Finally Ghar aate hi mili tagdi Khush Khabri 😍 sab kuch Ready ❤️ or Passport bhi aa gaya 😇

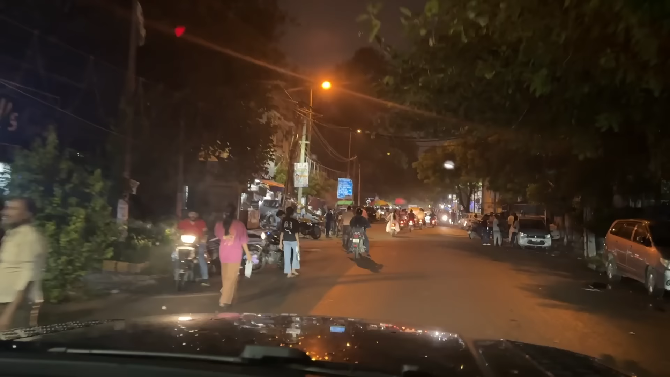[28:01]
अपना गाड़ी का काम निपट गया, अब अपन जा रहे हैं घर को और टाइम हो चुका है भाई 7:05।
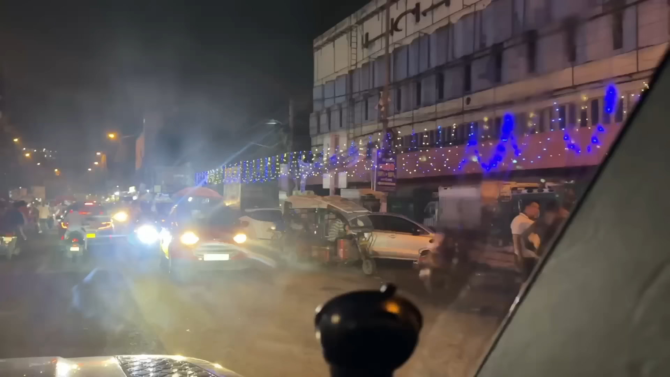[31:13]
दूर तक लाइटें लगी हुई हैं, आई थिंक जन्माष्टमी निकली है ना उसकी लगी होगी, वो देखो पीछे दूर तक लाइटें हैं पूरी रोड पे।
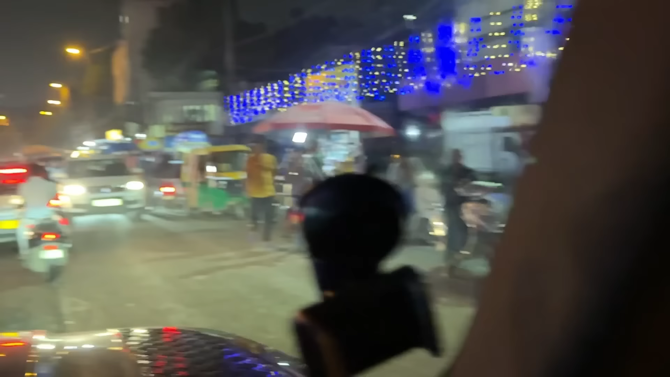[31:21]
क्या पता गणेश चतुर्थी, हाँ हो सकता है गणेश चतुर्थी की लगी हुई है, देखो गणेश चतुर्थी का वो भी लगा हुआ है, प्रसाद मिल रहा होगा, बाय चांस हलवा मिल रहा होगा ना।